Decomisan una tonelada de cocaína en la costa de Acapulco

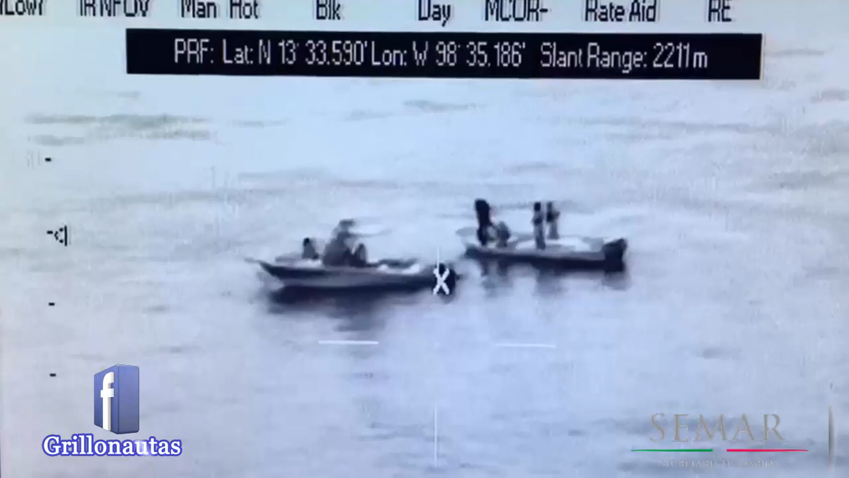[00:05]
Elementos de la Secretaría de Marina aseguraron dos embarcaciones con siete tripulantes a bordo,
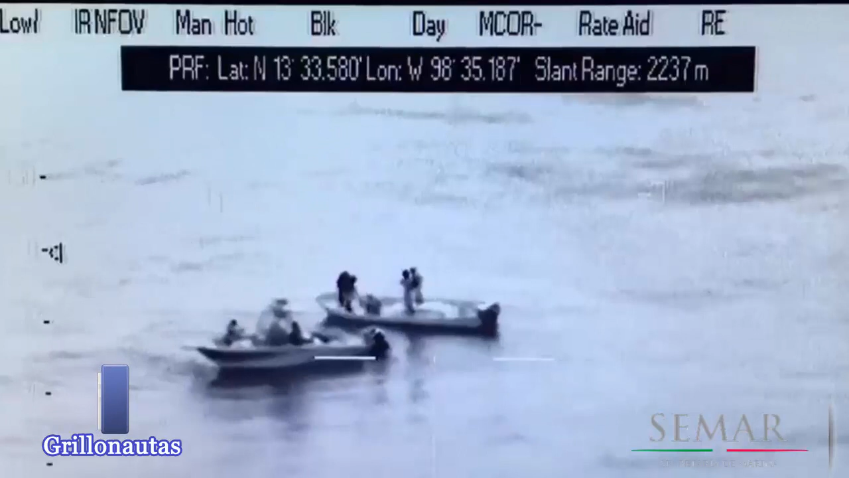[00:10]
quienes transportaban 24 bultos que contenían cocaína al sur de Acapulco, Guerrero.
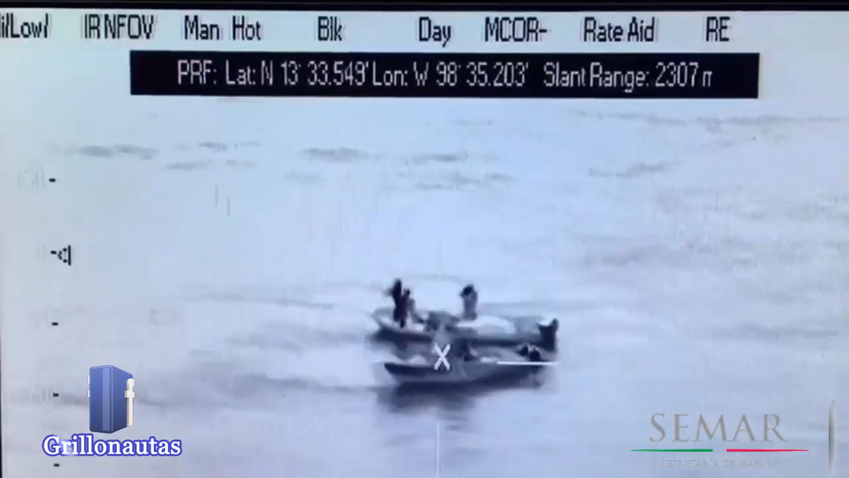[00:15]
Las embarcaciones fueron reportadas a través del sistema de enlace de datos tácticos,